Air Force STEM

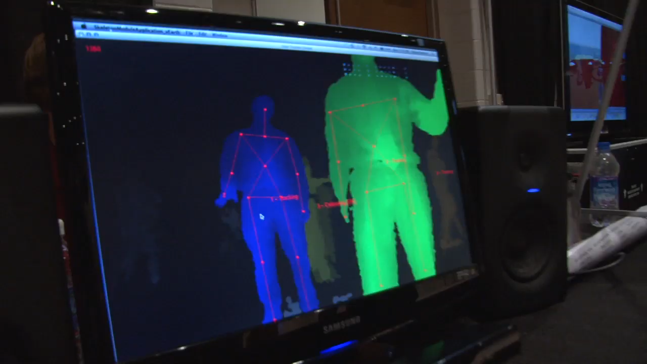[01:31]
Right now it's guessing that Chase back there is a person. And it's right. There's joints where it thinks the person's joints are.